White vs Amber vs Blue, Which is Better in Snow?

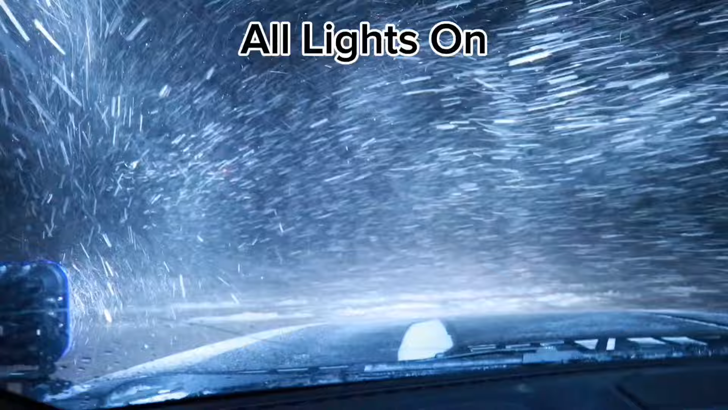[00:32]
We've got three light colors on the testing block: white, amber, and blue.